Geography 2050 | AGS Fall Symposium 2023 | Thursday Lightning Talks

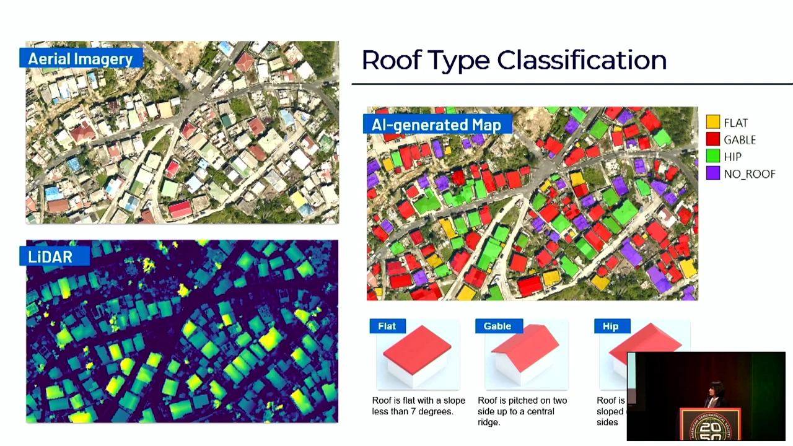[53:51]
which classify buildings based on whether the rooftops are flat, gable, meaning pitched on two sides to a central ridge, hip, meaning pitched with three or more sides, or it has no roof. We also classify buildings based on roof material,